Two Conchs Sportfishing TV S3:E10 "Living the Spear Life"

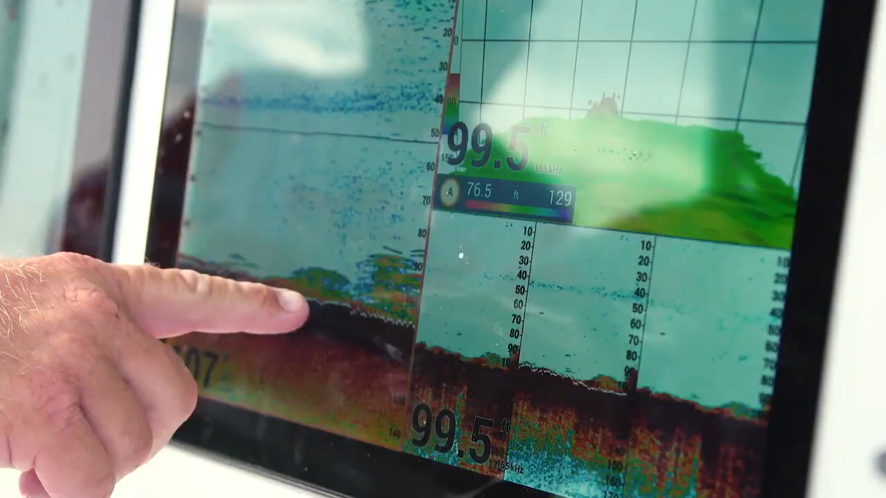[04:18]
On screen: depth 99.5 ft
This one's in the back. This is my 3D transducer on my Furuno.